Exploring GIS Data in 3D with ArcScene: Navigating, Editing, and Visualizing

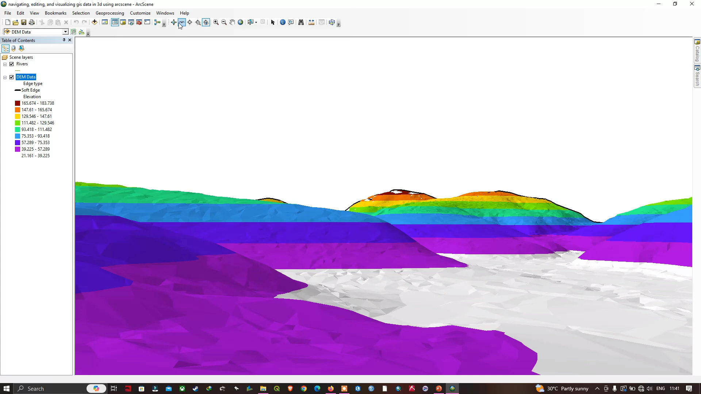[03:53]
And this you can navigate around. So you can now able to navigate around this data here. And now let me place an observer point here. Let me click the observer, set observer, let me place the point here.
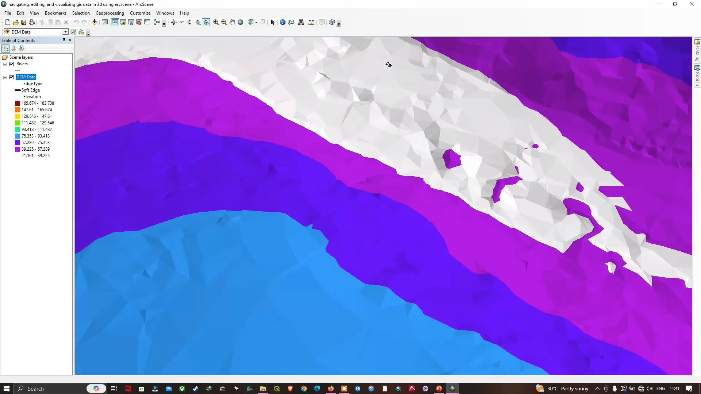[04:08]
And click the navigate button and we can use from here.
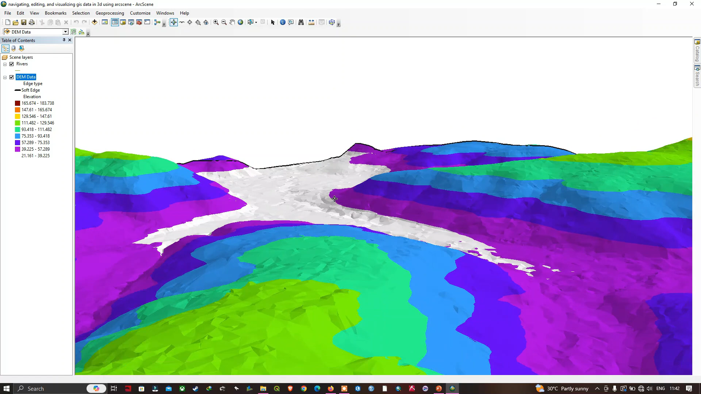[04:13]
So it's kind of nice way to view the things as if
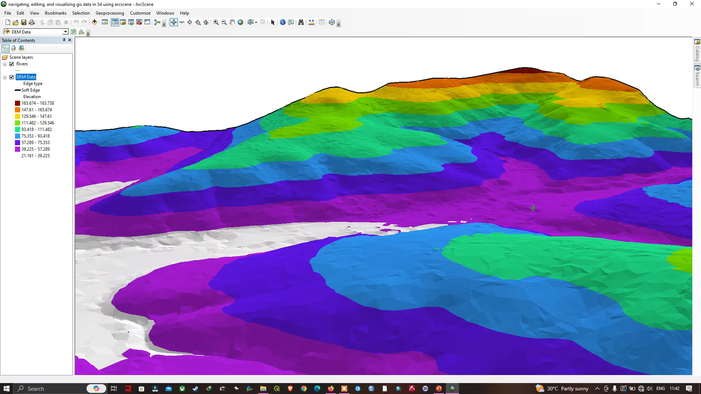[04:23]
you're in the specific power spot on the dam. And now let me zoom back to the full layer. So one more thing I want to point out to you is that I want to point out to those of you with the coupon that capable of it it is we can view in the perspective like we can now. So where we can look around it from a different angles or and now let me show you that. So we can navigate to this option called view and then we're going to click this option called view settings.
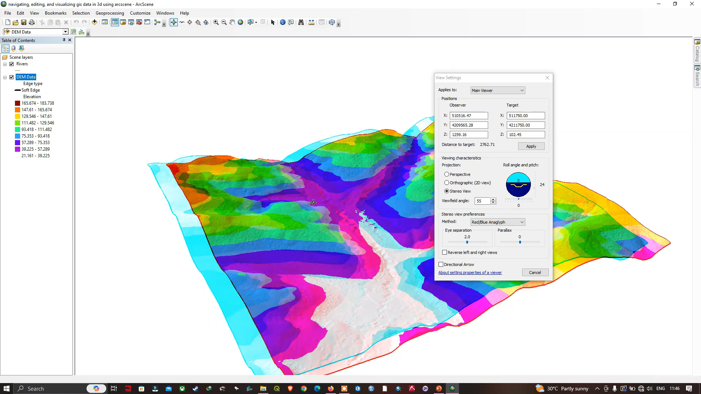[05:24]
So let me show you that click this so we can able to view in the a stereo view here. Let me place this window somewhere here. So basically this particular stereo views which are used for producing a true three-dimensional image as perceived by your eyes and it has a few different three-dimensional viewing options. So it has the red and blue version for for those of you have the glasses that converts that to a 3D. And if you have a hardware and the glasses that work for it can do a shutter effects in order to transmit the 3D image correctly to you.
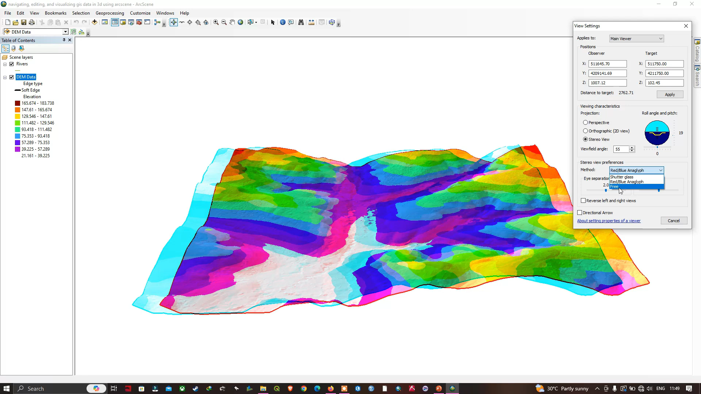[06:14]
So you can use the red blue thing and the shutter glass and the free. So let me select this particular option called free. So here you can do a freestanding version where it shows shows you a left and and a right image and you can get a stereo viewing Google's goggles for this.
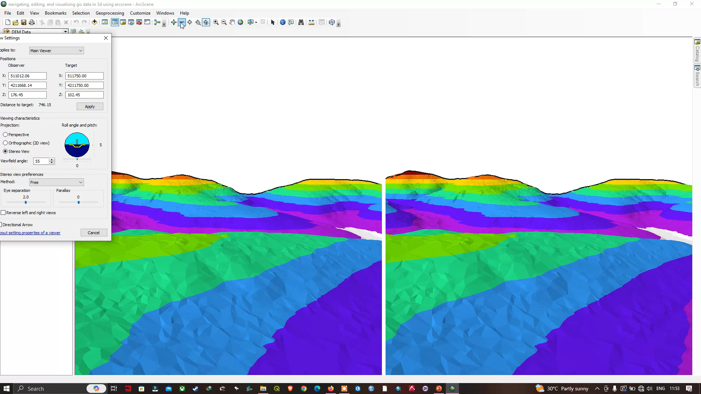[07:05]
So you can still navigate in 3D in this way and see it in 3D and now let me make it to a perspective view.
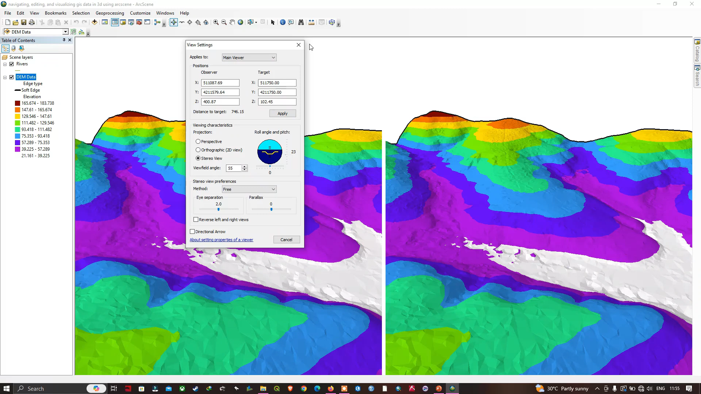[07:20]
So let me click this and cancel this and now
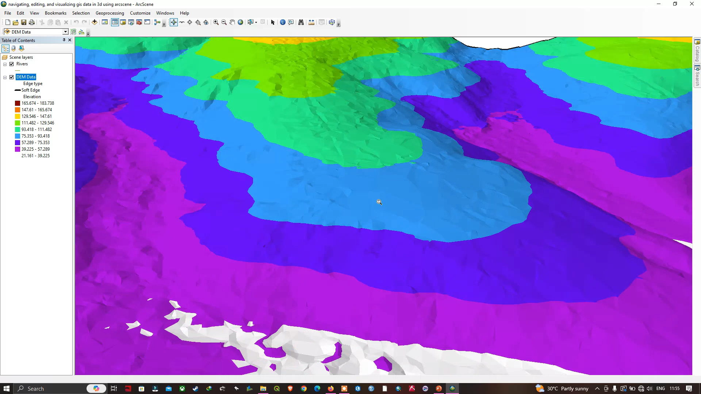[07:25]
let's talk about the 3D editor we're gonna right click in the empty space and click this option called 3D editor. So now let me place this editor here so like art map we have a 3D editor in our scene you can just start editing by using this option called start editing. So now let me show you here we're gonna click this option called 3D editor we're gonna click start editing so once you're given start editing we can navigate to this particular layer called reverse we're gonna right click and zoom to layer.
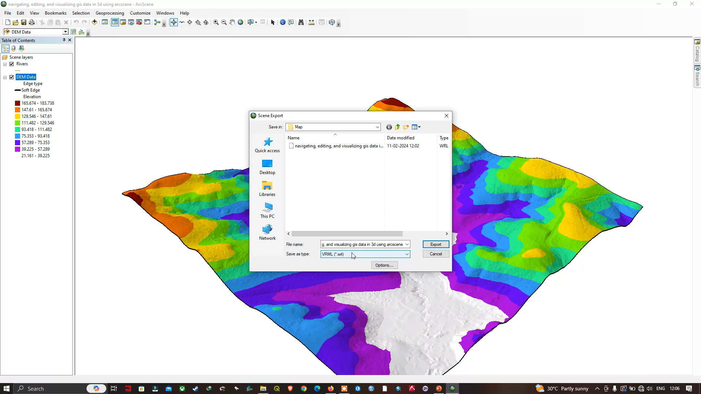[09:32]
So here the VRML this means that virtual reality modeling language file that can be so that can be imported in the things like blender so you can export a 3d models from RGIS this way to use in other software that supports it whether it's a CAD software or 3d modeling or animation And now I could like to show you another option here we're gonna navigate to this option called windows windows here and add a viewer so that adds a secondary viewer to the scene scene so you can look at the same data from different directions So this tool can that operates in the main viewers also works in the secondary viewer so now let me click add view
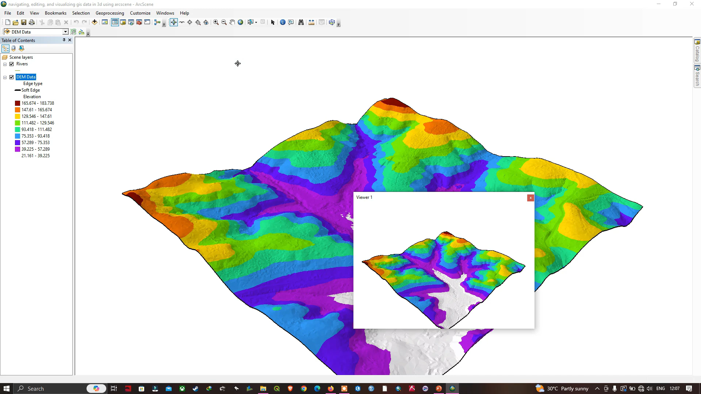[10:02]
So you can able to see that here so you can navigate in the second window here as well as in this particular window and this particular tool is useful when you're working in 3d to able to uh to uh to uh to set up our viewers from different angles so like this you can set up a multiple viewers to view this particular uh data in the the different angles and now let's take a look at the layer properties here so we're gonna navigate to this layer called dim data we're gonna right click and click this option called properties
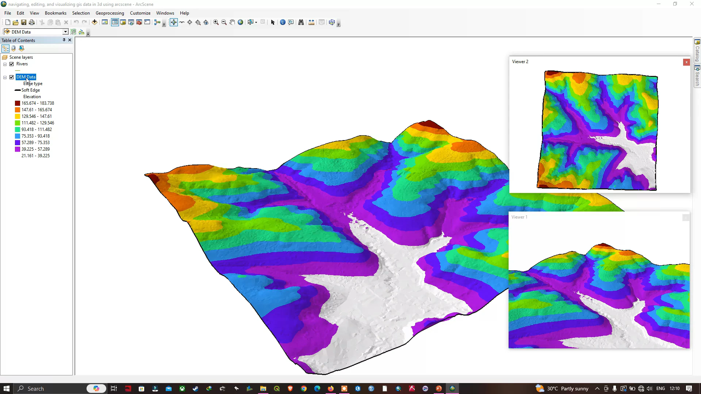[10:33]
So this is our layer properties so now let me show you from the general tab it's kind of familiar to uh it's kind of similar to arc map and next we're gonna click this option called source so uh you can able to view the different details about this particular file and next we're gonna view the display So here you can set the transparency for this layer and next we're gonna navigate to this option called symbology here so in the symbology section you can able to see the two
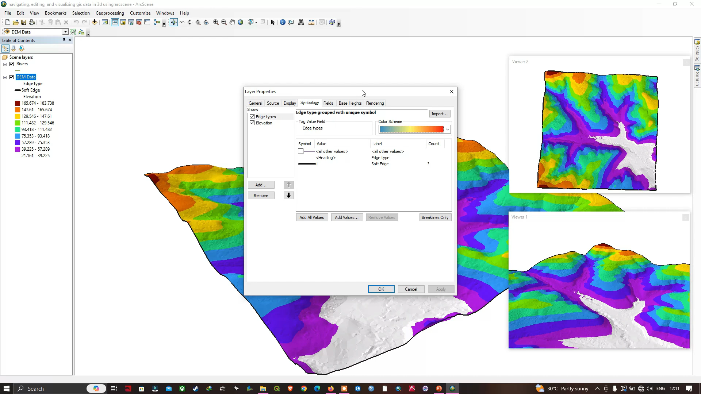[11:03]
different options that is available in this in this particular here so one is of edge types and the second one is elevation so let me click this by edge types here so currently i've set the edge type to uh black so you can able to view in this particular model here it is uh in the outline of this data i have uh given a black color to it which is a red edge so you can also add a different color to it just by right click and properties for the selected symbols
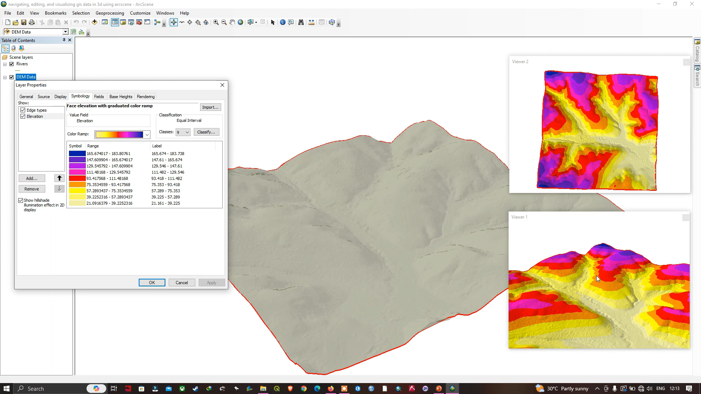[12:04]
available so let me select this particular color ramp here and i'm going to click apply you can able to view the changes here and let me click click width okay and now next next set of options we're going to navigate to elevations here so here there is a different color ramps option that is available you can choose the different color ramps here so now let me select this particular color ramp here i'm going to select this one and apply it
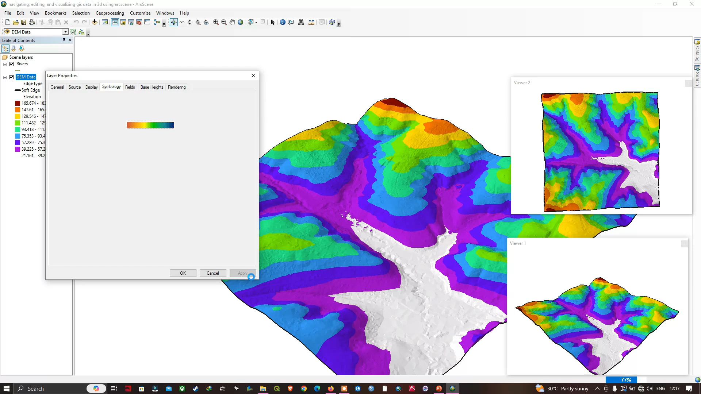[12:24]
and the next set of options we can navigate is the base height so in base heights uh i can set whether or uh not this data is floating on the surface and uh so for example let me show you that in the elevation from surfaces this particular option so currently it's set to floating on the custom surface so if i set no elevation values on the surface we're going to take this option here and let me show you that so now it is in uh without any elevations so basically if i set to no elevation value from the surface uh it just flattens out for me and now let